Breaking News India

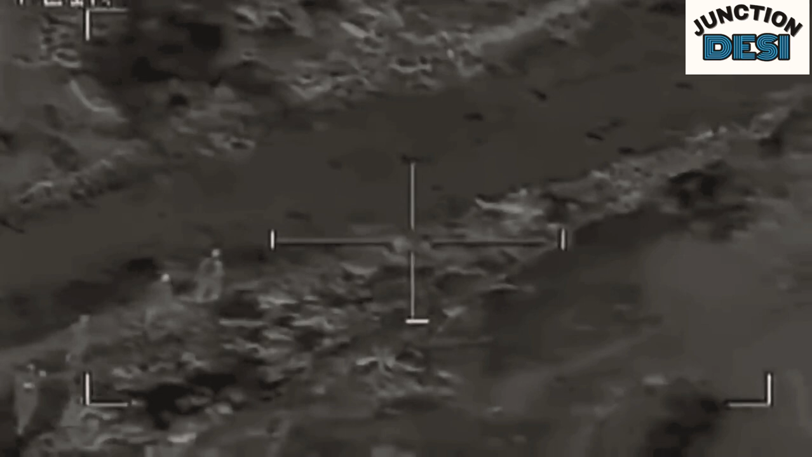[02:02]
Oh At least We are now 200 meters from the closest Colatz Still staying in a tight group with her weapons requesting the clearance of fire Over
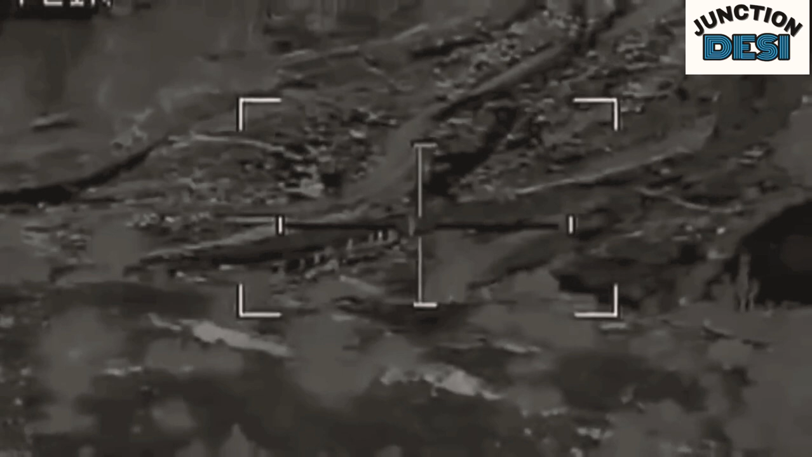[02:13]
We are cleared to engage We'll follow that road inbound to reduce collateral damage Be advised we're going to get set up an inbound run
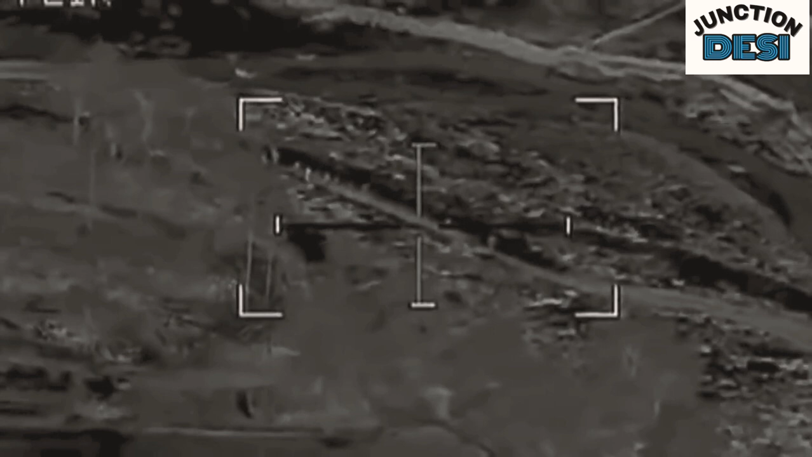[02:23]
to completely eliminate any collateral damage Cleared to fire Causing gun and fired
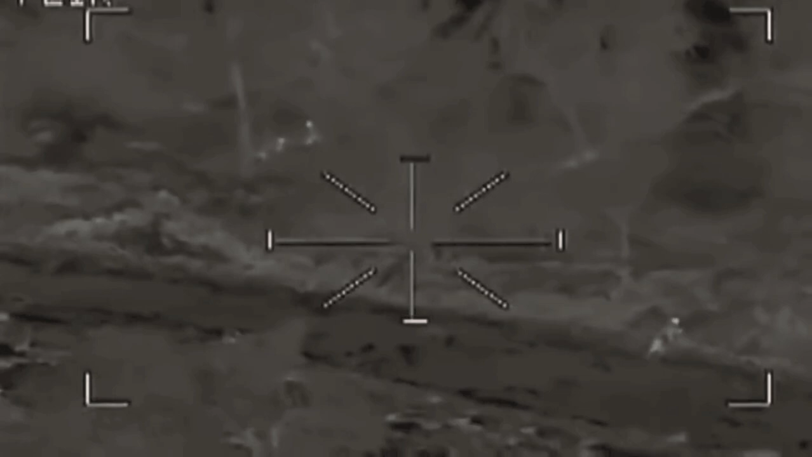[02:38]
One two three four five six seven guys Two guys running down the wadi Cleared to fire Cleared to fire Scoring